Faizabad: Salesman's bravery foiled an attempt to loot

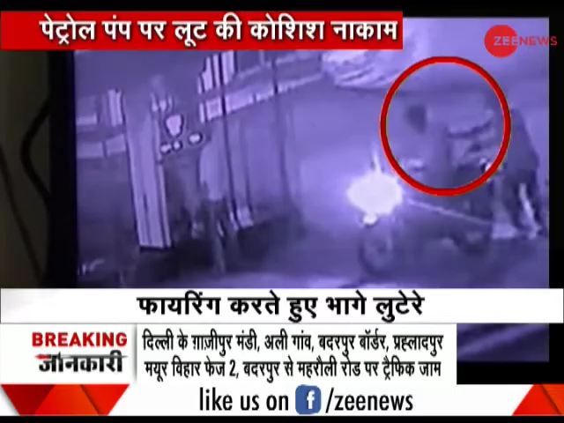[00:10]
हैं सेल्समेन के पास से नूटो का कलेक्शन वाला बैग लेकर भागने की कोशिश करते हैं लेकिन सेल्समेन ने बहादूरी दिखाते हुए बाइक पर सवार बदमाशों पर पेट्रोल डाल दिया